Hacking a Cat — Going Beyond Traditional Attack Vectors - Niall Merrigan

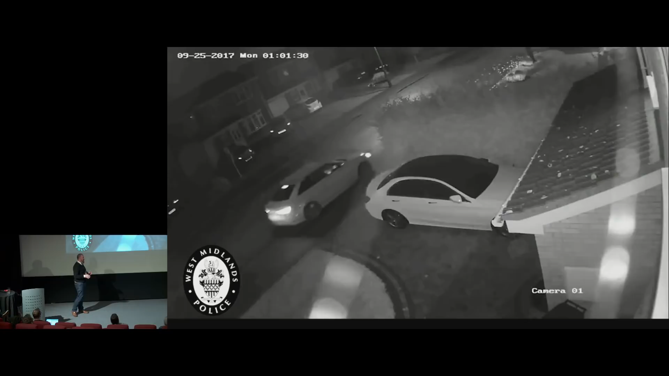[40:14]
And what they're going to do here is the lads are going to drive up. The person has their front door locked, as usual. And the two lads are very nonchalantly getting out of the car, as you can see. They're going to wander over, and there's, you can see one lad with a torch and something else, and they're going to look at the car and see what's going on. And they're like, oh, okay, this looks good, this looks good. And there's the other fellow then starts like randomly going around checking for a signal. Okay? Pretty cool. Excellent.